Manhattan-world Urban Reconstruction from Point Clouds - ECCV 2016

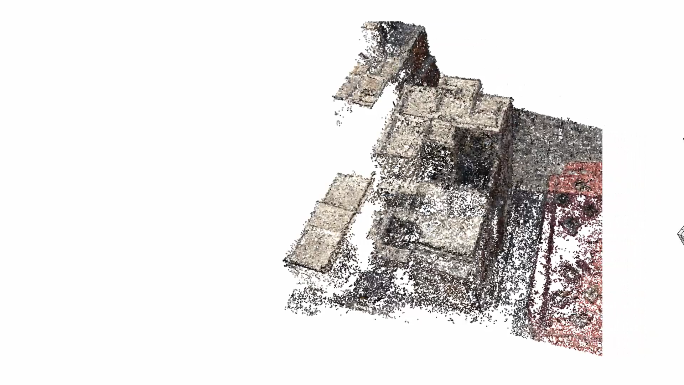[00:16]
Our key idea is to represent the geometry of the buildings in the scene using a set of well-aligned boxes instead of fitting polygonal surfaces directly.
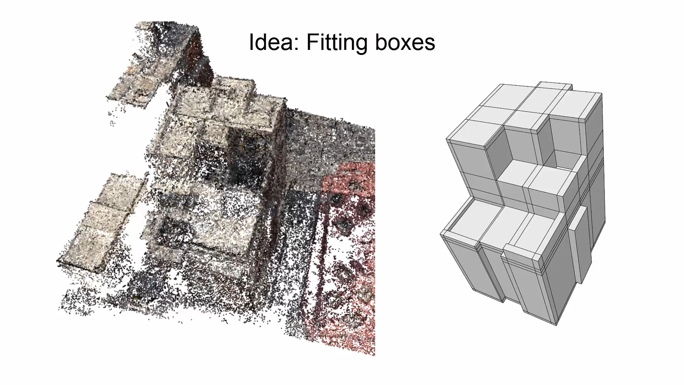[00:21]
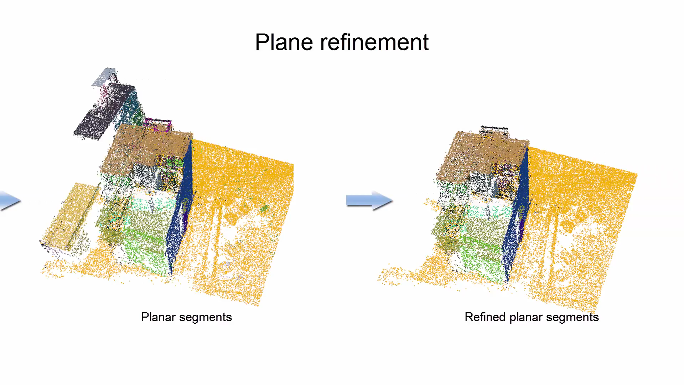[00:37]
Here we show the planar segments before and after the refinement.
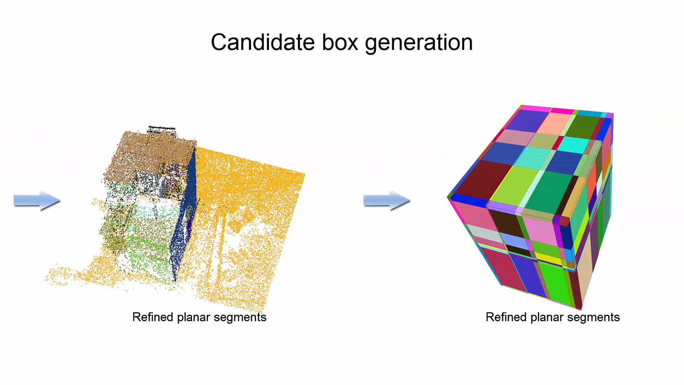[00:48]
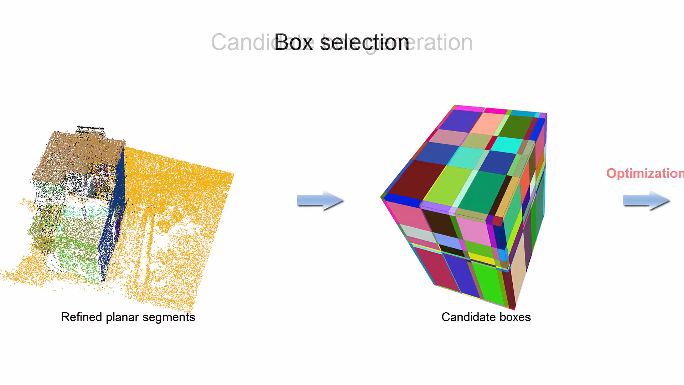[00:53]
We formulate an optimisation problem to select a set of these boxes to represent the geometry of the building.
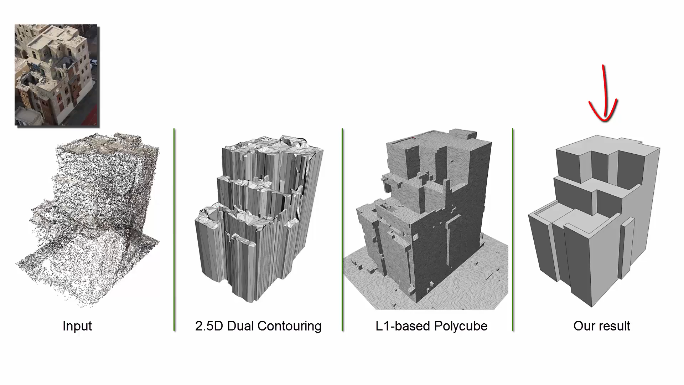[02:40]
We also compare our method with a structured indoor modelling approach on an indoor dataset.
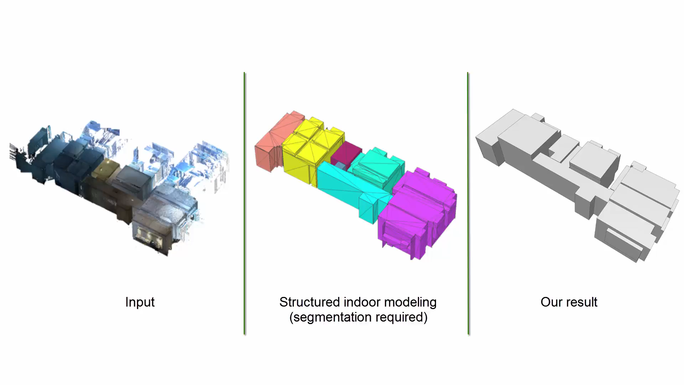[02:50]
Our method can generate comparable results without segmenting the scenes into individual rooms. Thank you. Thank you. Thank you.